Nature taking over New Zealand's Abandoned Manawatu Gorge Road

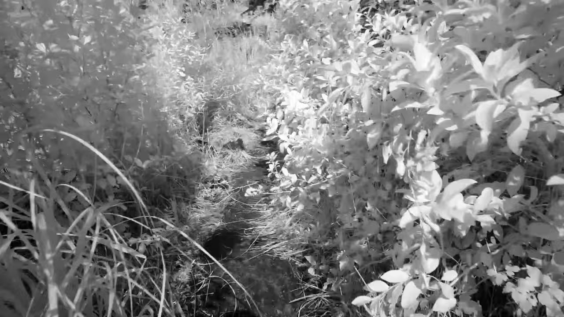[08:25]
slip obviously come down here massive slip this is possibly the one that they decided to pull the plug on the road for but look at this I mean geez man so yeah it's a walking track I personally don't see this as any more dangerous than the Kate kidnappers walk